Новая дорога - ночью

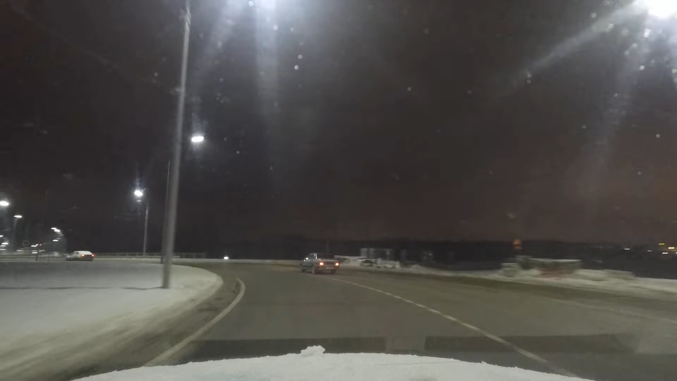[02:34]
сейчас вот мы проехали поворот справа был это на Десну и на Брянск а здесь вот этот мост через реку Снежить то есть два моста подряд рядышком стройки еще идут все кругом доводится до ума очень хорошее подспорье очень хороший удобный кусок который позволяет перепрыгнуть